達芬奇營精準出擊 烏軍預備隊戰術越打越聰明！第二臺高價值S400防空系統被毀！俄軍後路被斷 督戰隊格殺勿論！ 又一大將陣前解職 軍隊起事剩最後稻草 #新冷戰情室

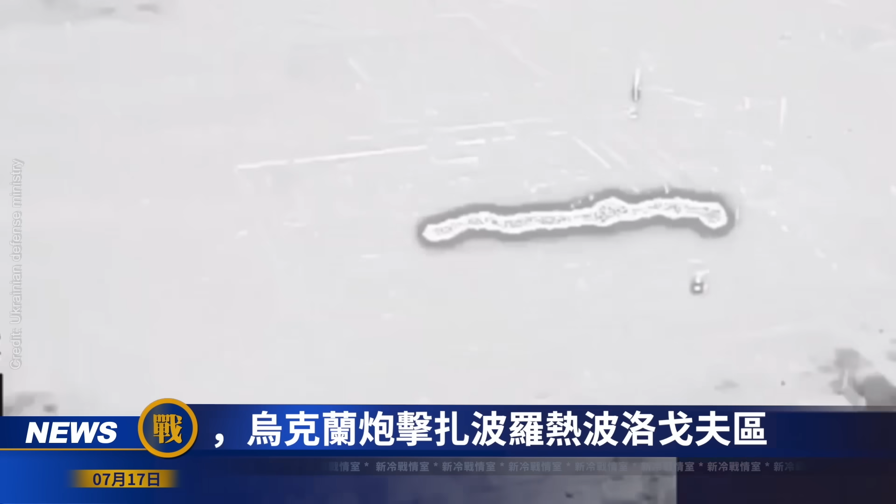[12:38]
7月14日乌拉炮击乘波罗县波罗哥夫区马加多夫村的修理厂
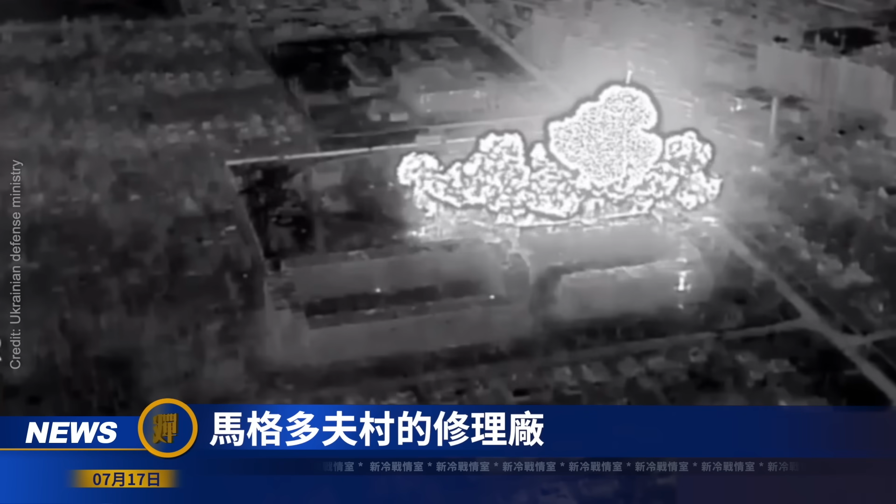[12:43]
摧毁了军前一天运到这里的28部坦克2.